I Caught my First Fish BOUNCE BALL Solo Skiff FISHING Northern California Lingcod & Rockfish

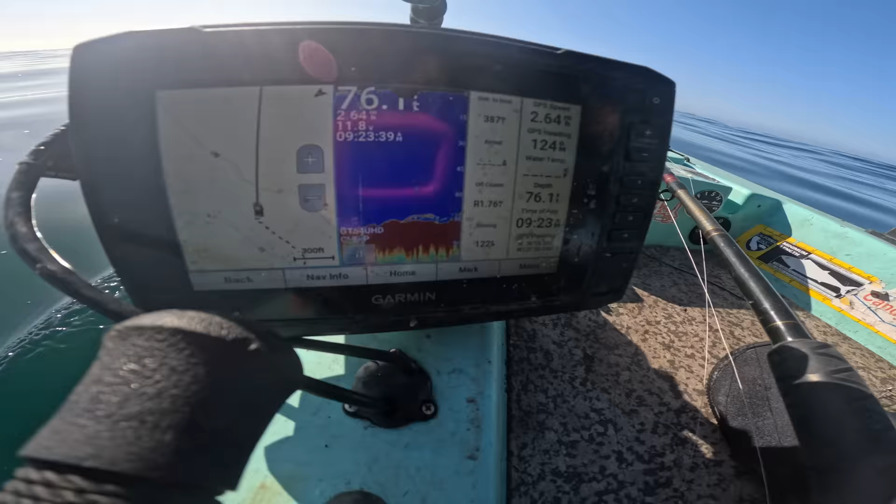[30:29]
Could just be all those rockfish It's the same Dome that I hooked up in last time Now I'm just going to let this second one dangle